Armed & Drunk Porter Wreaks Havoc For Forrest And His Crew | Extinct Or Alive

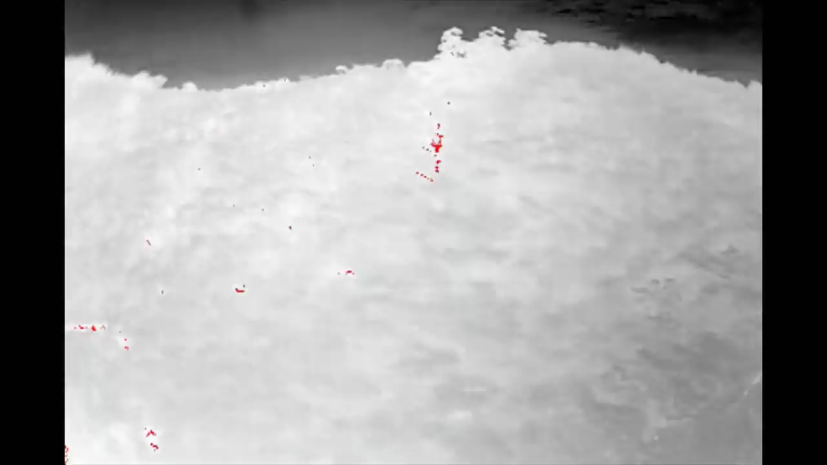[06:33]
Here's the valley. Yes, go down that valley. That's where you should go.
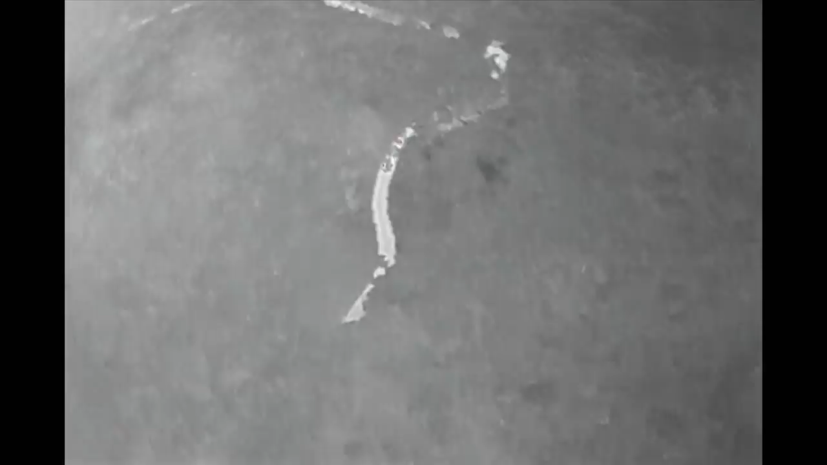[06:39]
There's something big up there. Oh, there is something big up there.
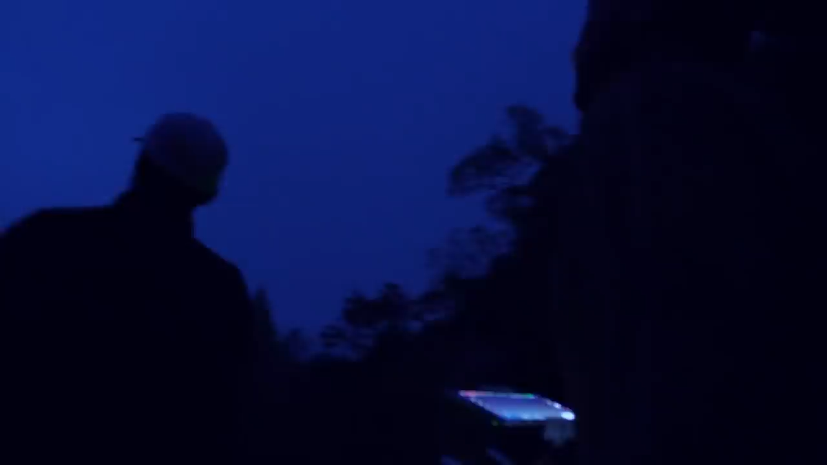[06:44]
What the hell is that? Another... Another, uh... It's on all fours, whatever it is. We've got what looks like a four-legged predator on the drone.
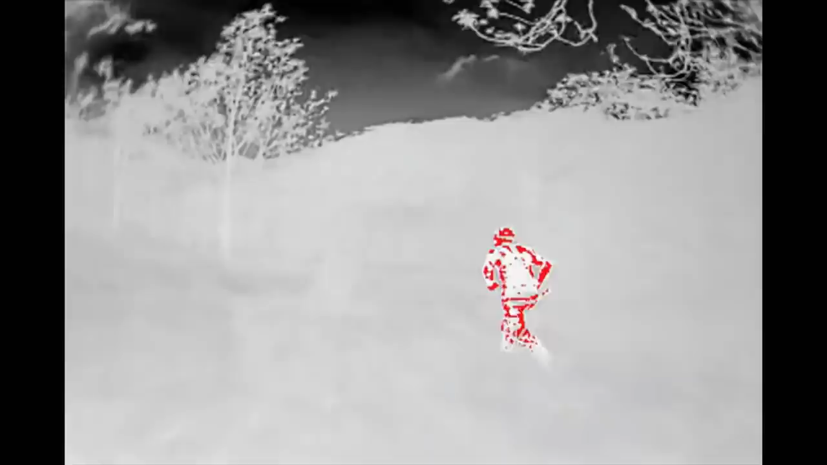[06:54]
But I need to film it to confirm what the animal is. With the thermal drone tracking our positions,
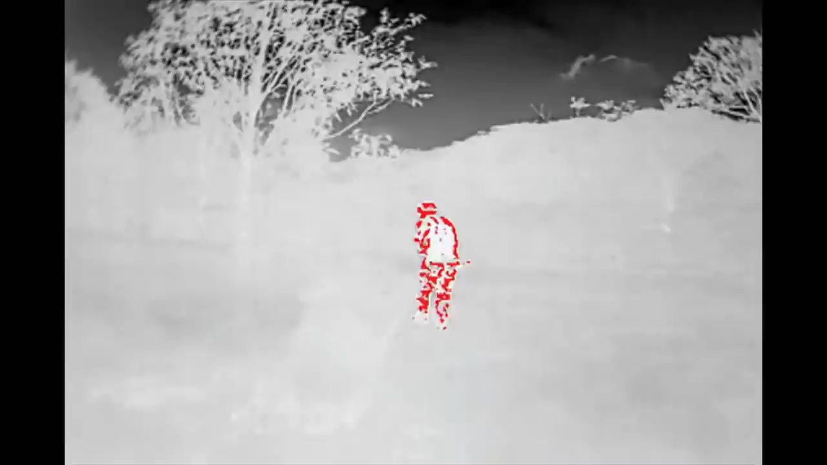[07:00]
another producer has a second thermal camera in hand to cover my approach.